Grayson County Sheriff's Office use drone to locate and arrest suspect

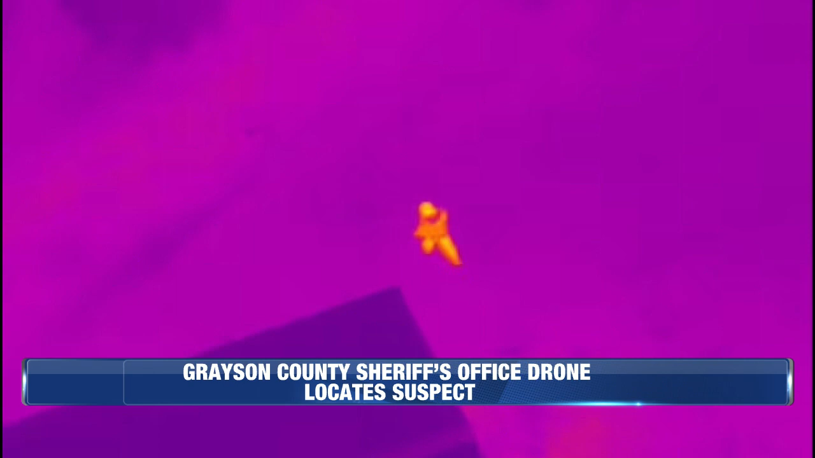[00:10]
The Sheriff's Office responded to Aries Lively Road in Litchfield for a violation of domestic violence protective order. The suspect, Henry Harris, was located quickly using a drone by the Sheriff's Office with a thermal imaging camera.